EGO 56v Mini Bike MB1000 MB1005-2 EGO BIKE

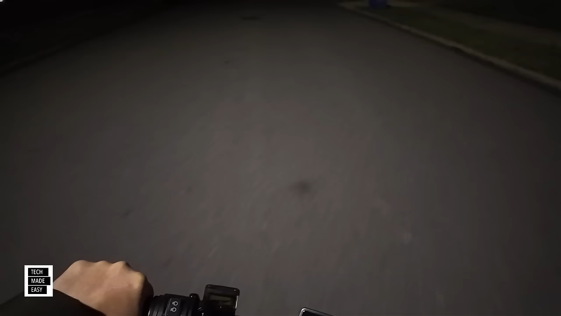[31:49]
so that is full it's just on it's on low and it's off so on high okay and high beam